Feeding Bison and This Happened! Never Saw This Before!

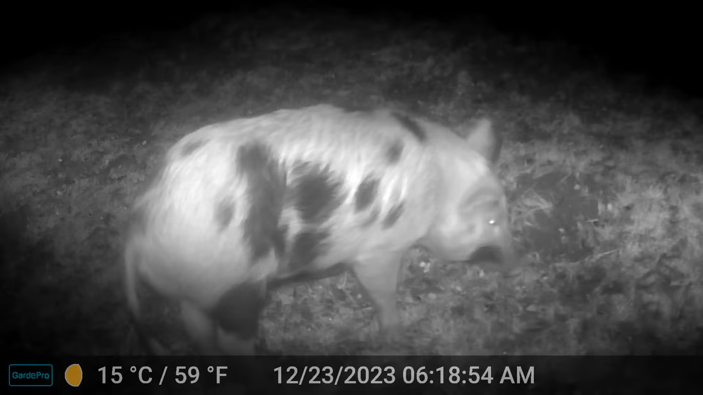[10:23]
And I've been catching them on camera, and Eleanor's still waiting on her cubes, but those guys are very invasive.